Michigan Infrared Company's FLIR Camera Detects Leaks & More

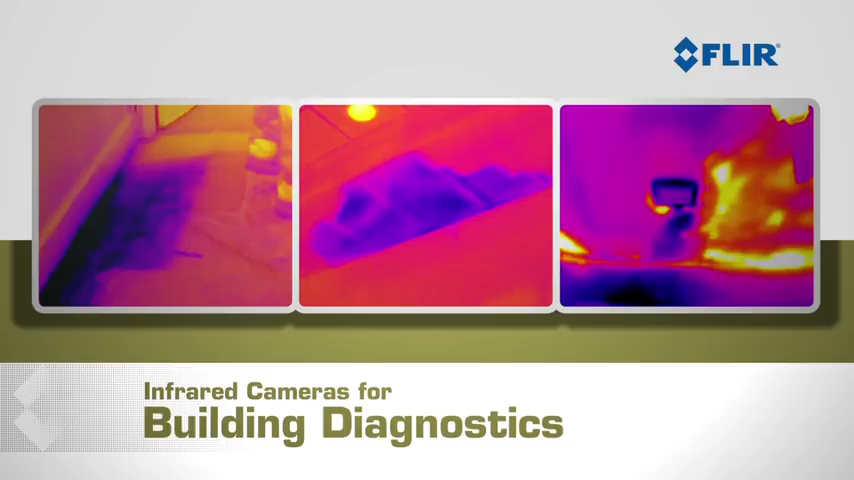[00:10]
and building inspectors are discovering that FLIR infrared cameras let you detect moisture damage,
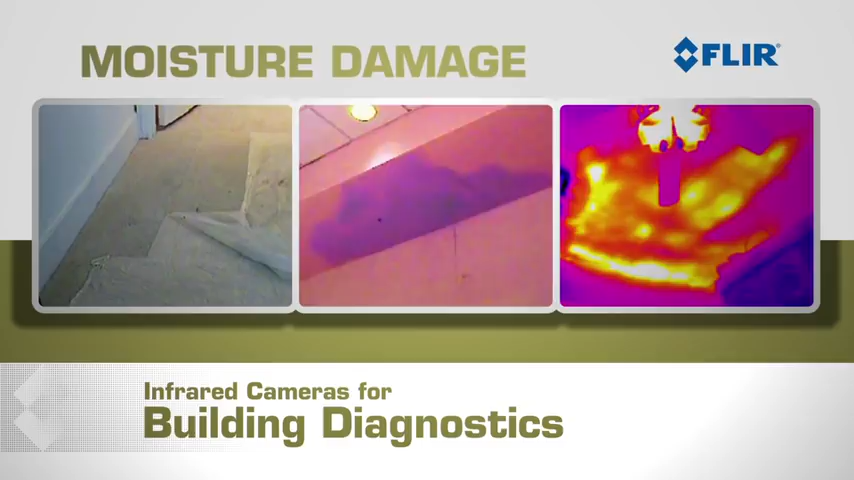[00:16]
energy loss and electrical problems quickly and easily.
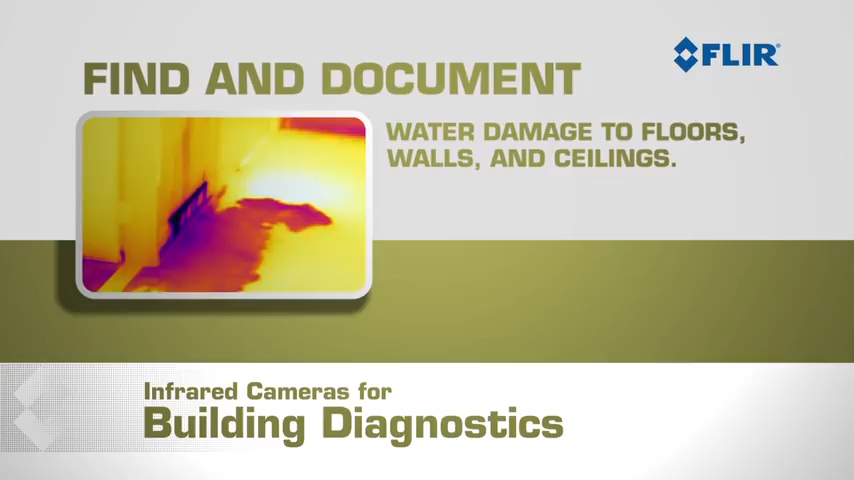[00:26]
walls and ceilings and they let you monitor how well things are drying out. With FLIR cameras you can find roof damage, missing or poorly installed insulation,
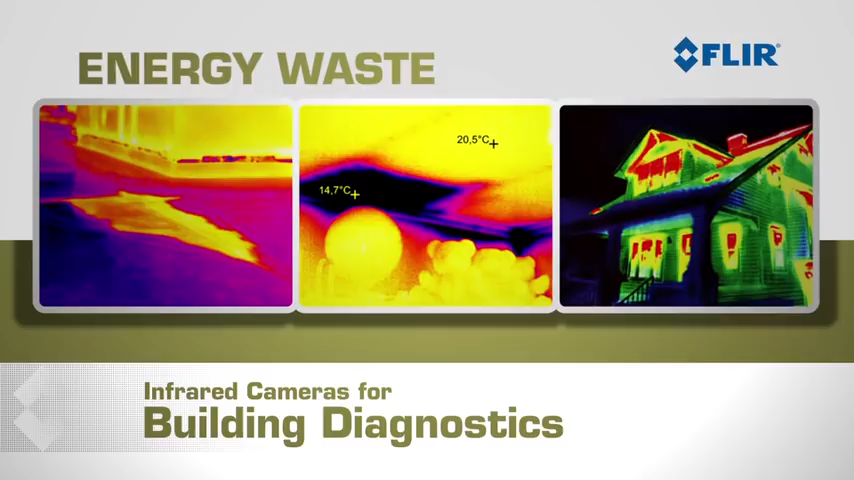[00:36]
energy waste and problems with heating and air conditioning systems.
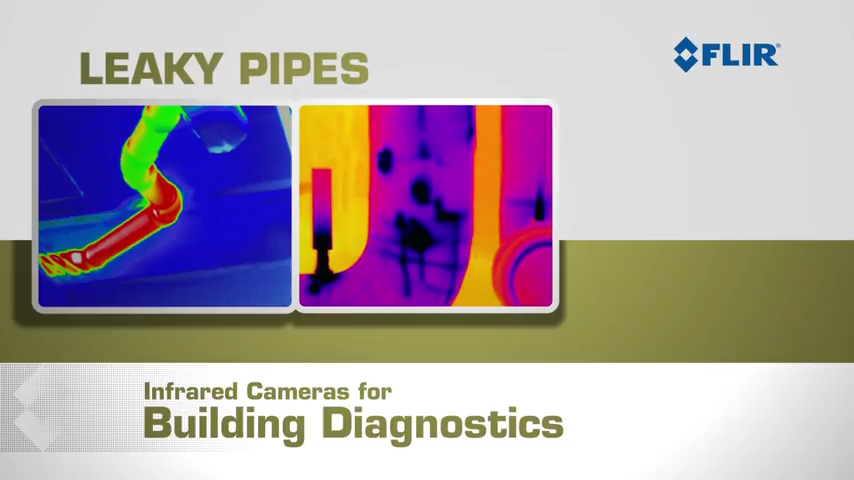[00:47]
You can instantly capture high quality thermal
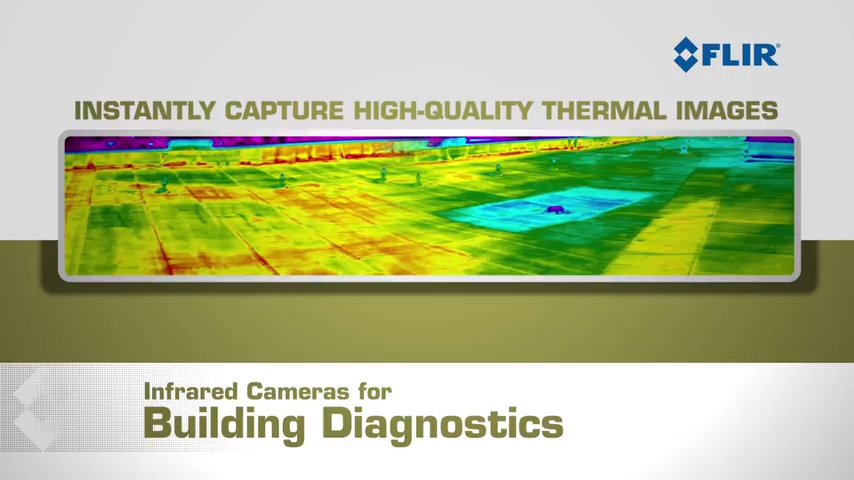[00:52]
images that document the extent and severity of damages so homeowners and claims adjusters
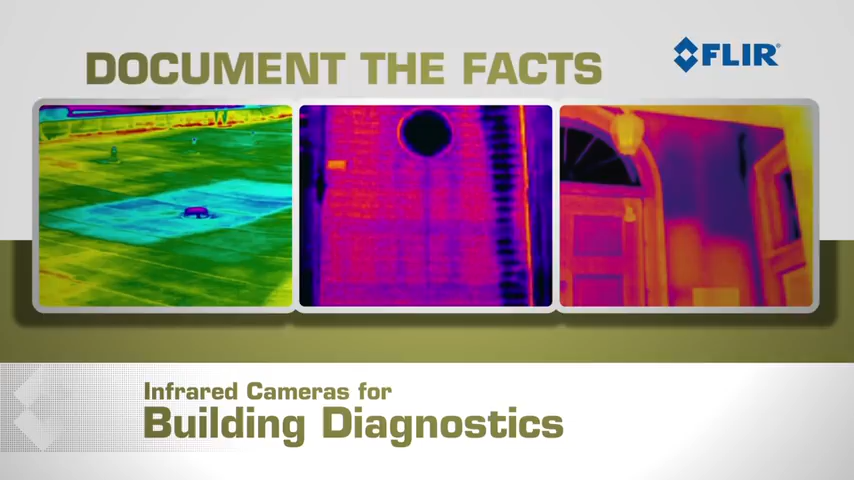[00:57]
can have the facts they need to make well-informed decisions about repairs.